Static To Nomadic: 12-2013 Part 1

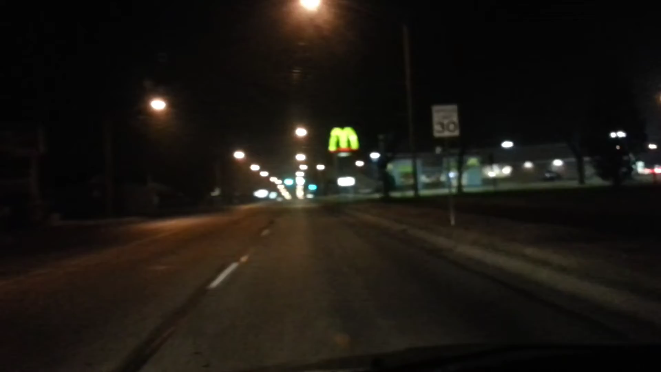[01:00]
alright i want to get the mcdonald's sign my biggest complaint with mcdonald's since i got here is there's only one in coffeeville so they kinda got a monopoly so their people just didn't give a shit and their service was awful